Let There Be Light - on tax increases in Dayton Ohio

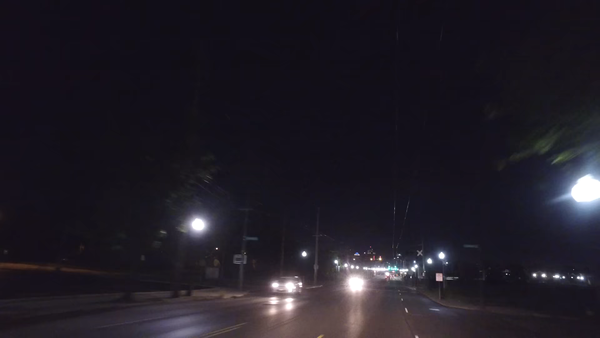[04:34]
Instead, some of the best empty lots on West 3rd Street are lit up like Christmas.